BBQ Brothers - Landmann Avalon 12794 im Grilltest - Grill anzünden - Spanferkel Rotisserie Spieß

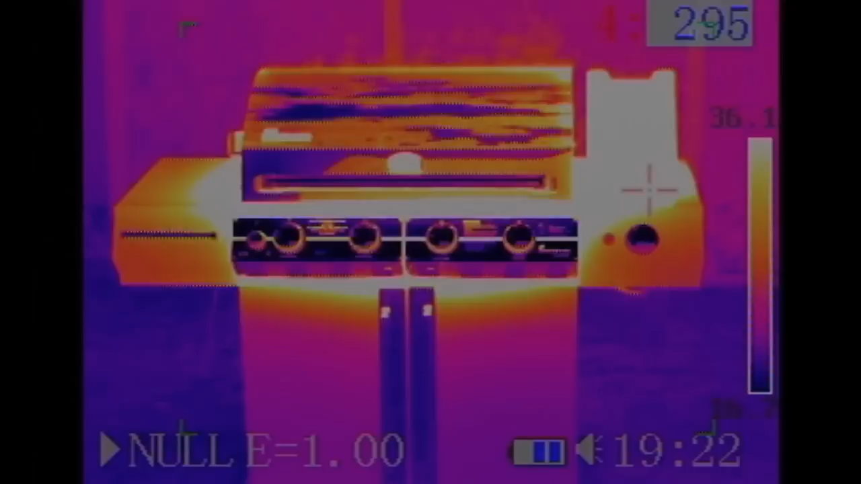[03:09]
Rechts der Sideburner und die doppelwandige Decke hält eigentlich ganz gut die Hitze ab.